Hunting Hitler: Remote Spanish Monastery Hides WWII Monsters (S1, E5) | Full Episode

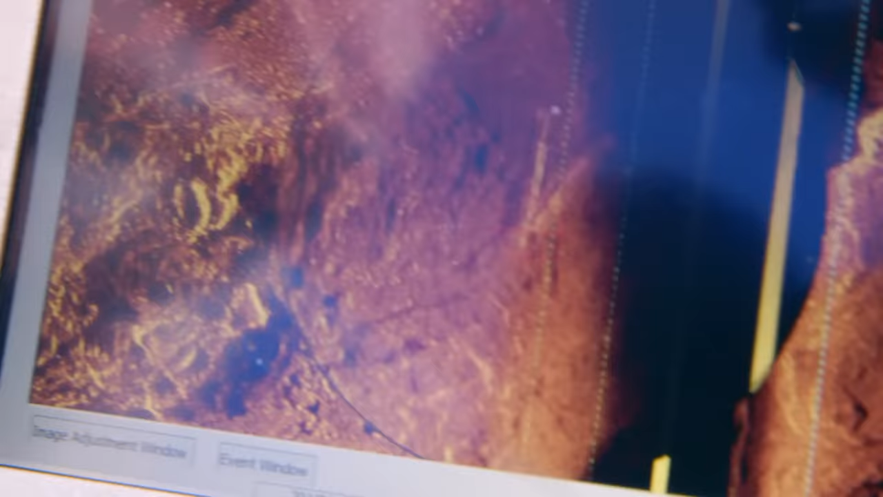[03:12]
You can see the bright return, which is a lot different than the geologic background.
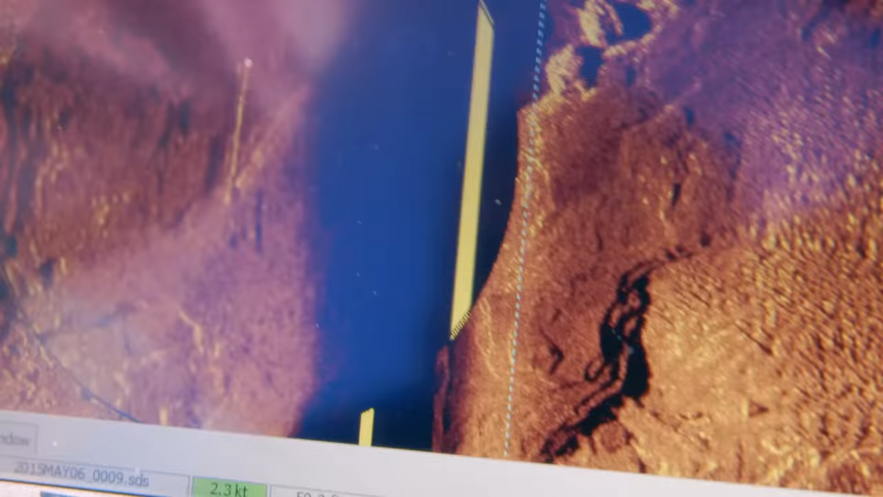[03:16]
Joe, do you have any idea what that is? I don't, man, it's hard to say.
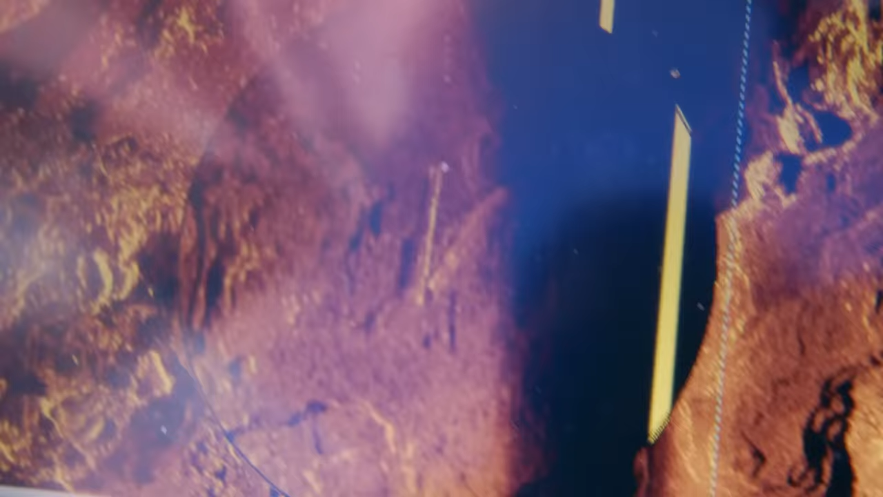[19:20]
Off the Argentine coast, the team's state-of-the-art sonar has come across a significant hit.